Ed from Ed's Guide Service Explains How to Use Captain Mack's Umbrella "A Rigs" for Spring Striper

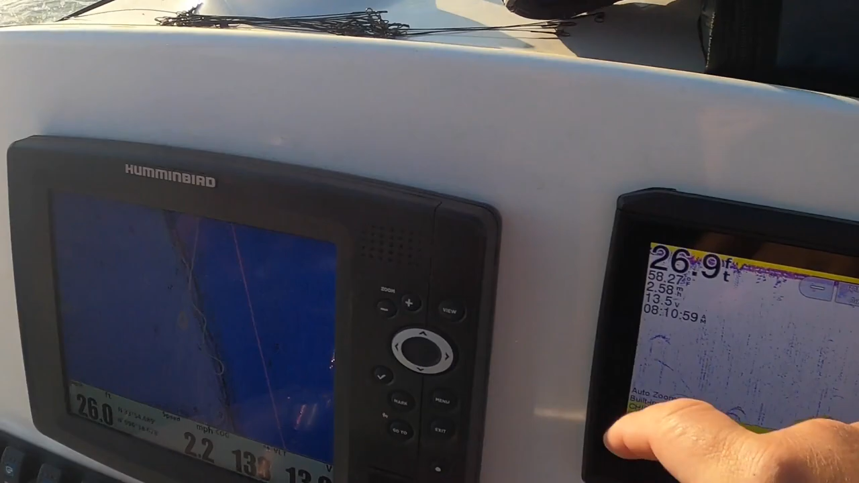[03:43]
All right, so what you can see is we're drifting basically along the edge of the river channels, kind of doing some figure eights across the deep water and shallow water.
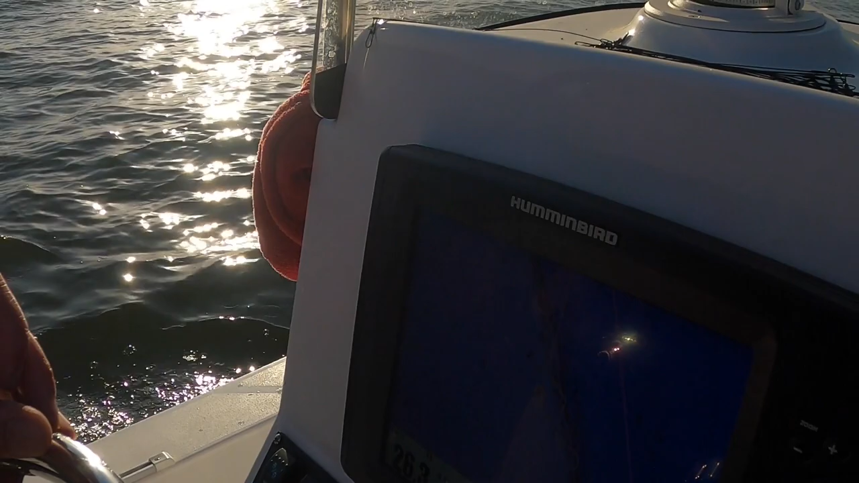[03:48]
And what we're seeing on the graph is we're seeing these hooks either right here
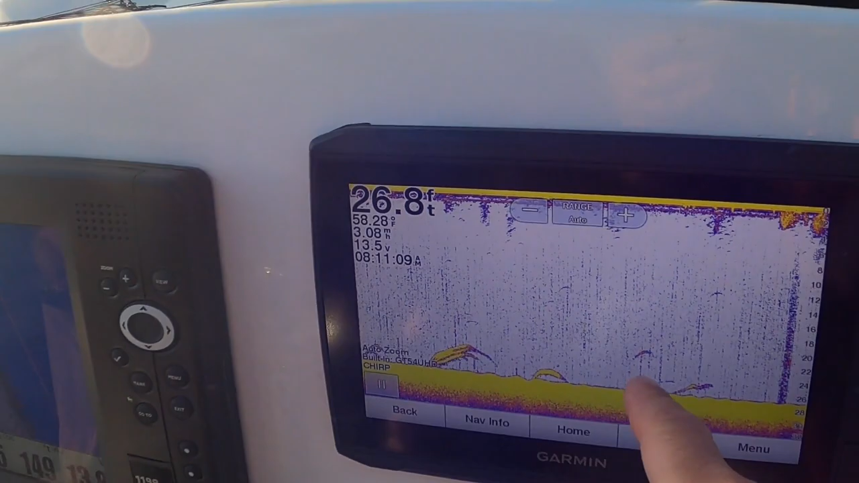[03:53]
On screen: depth 26.8 ft
along the bottom or suspended up a little bit higher. And those are a striper. Now, so we're trying to troll through.
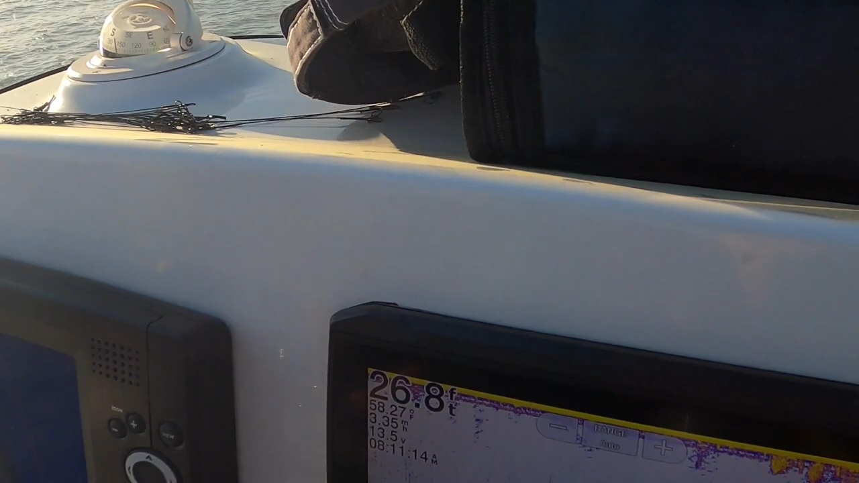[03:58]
On screen: depth 26.8 ft
Yeah. When we go through a group of fish, we'll pick up a bite here and there.
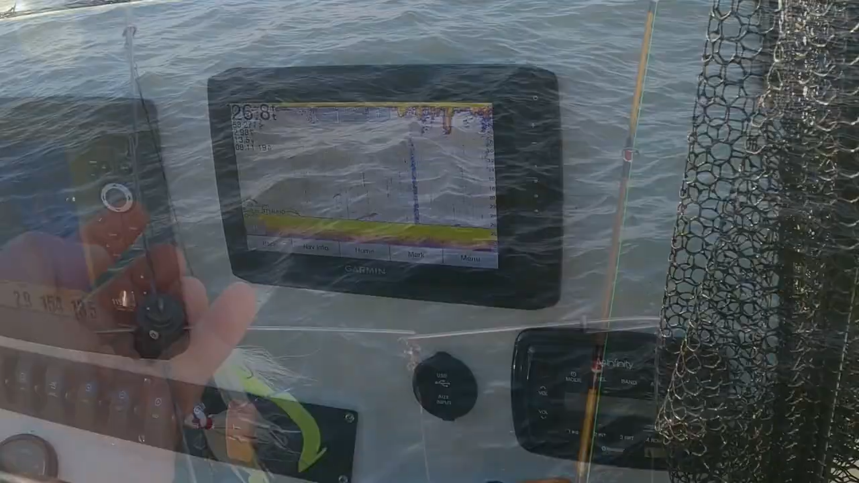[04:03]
All right. Michael's hooked up with number 4. And the way these marks are, it should be a double.